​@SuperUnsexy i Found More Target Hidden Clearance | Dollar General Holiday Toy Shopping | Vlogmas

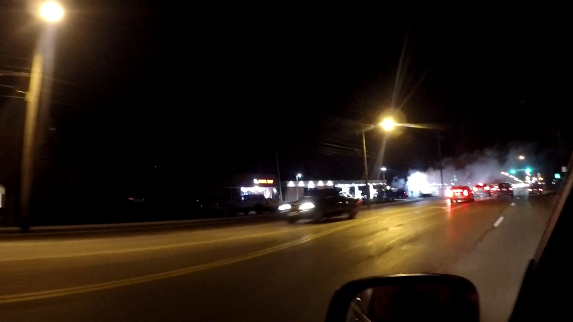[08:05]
It looked like it was a truck on the back of a trailer and everybody was out checking it out, but yeah, I don't know what was going on.